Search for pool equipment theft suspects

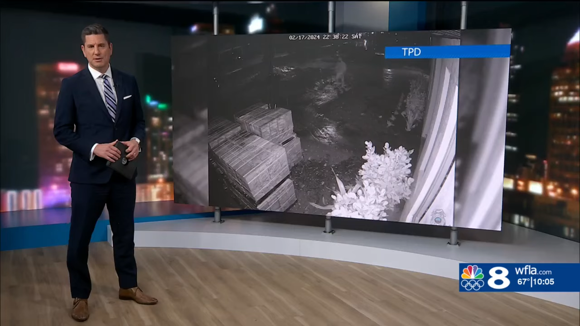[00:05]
Tampa police say people are breaking into homes and stealing expensive pool equipment, costing thousands of dollars. And in some cases, the thefts are caught on camera.
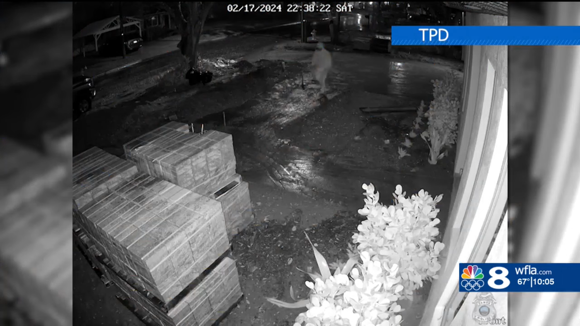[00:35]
A brazen move and a focal point of an investigation.
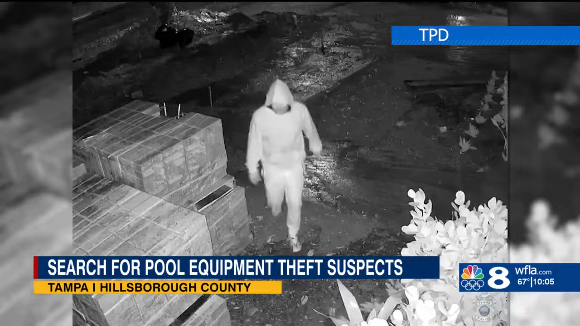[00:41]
The Tampa police department zeroing in on this suspect seen marching across the yard, making their way behind this home, then reappearing with another suspect rolling away with this heat pump. And it's not the only thing thereafter.